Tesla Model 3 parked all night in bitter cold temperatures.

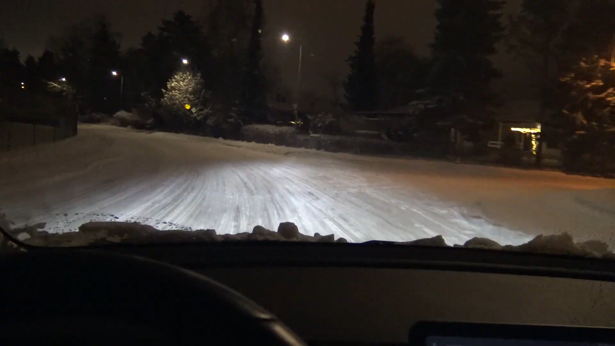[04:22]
So let's see what happens if I press the accelerator. Well, it was just spinning. Didn't get the acceleration I wanted. But when it's slippery like this and I press the brakes like this, I cannot stop really.